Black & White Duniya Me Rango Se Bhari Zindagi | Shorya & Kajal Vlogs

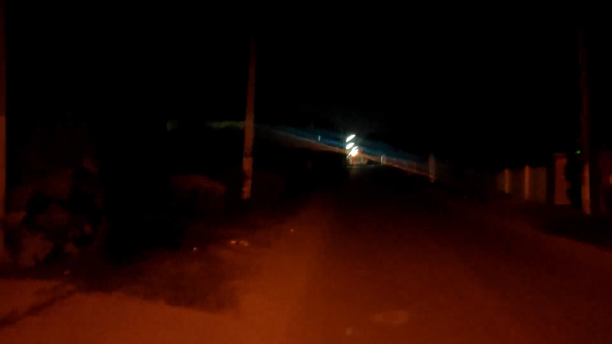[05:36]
देखो दूर दूर तक कोई भी चीज नहीं है यहाँ पे, ये भी सारी शॉप बंद।